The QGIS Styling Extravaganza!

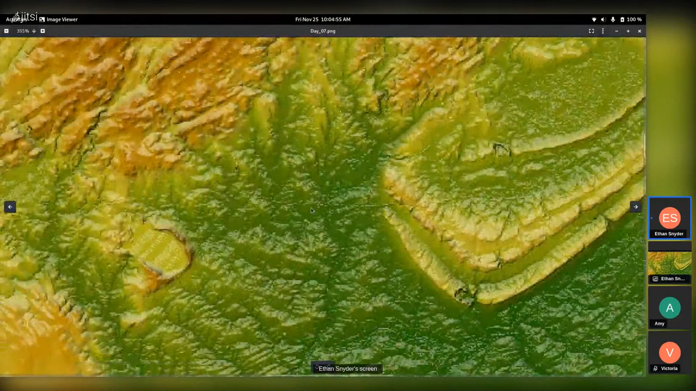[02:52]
looking at using the aspect tool to generate this shiny looking plastic-y map.
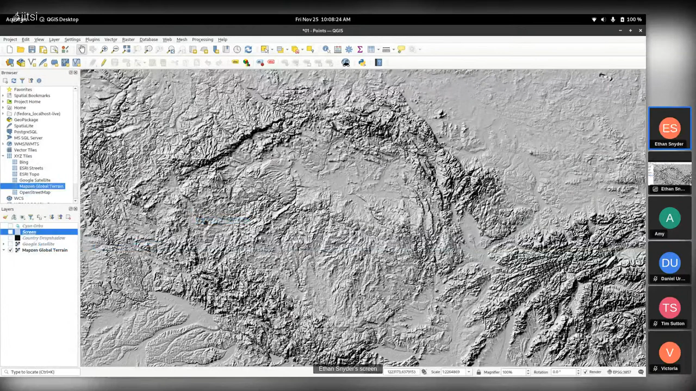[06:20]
I'll slap this in here. So we get this nice DEM of the world.
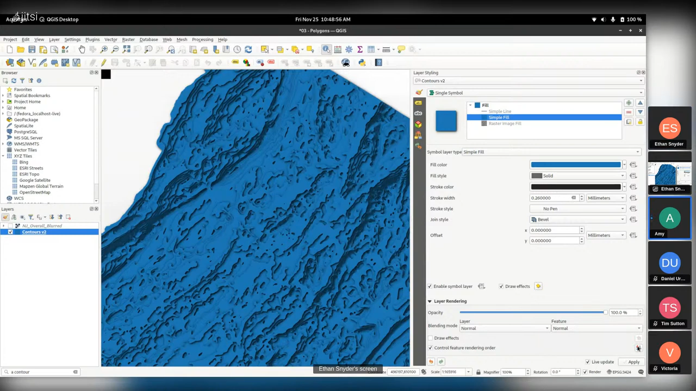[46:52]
So here we have our inverted polygon contours. Looks like you're looking at it from beneath. You know, if you could just flip it over and look inside the hill.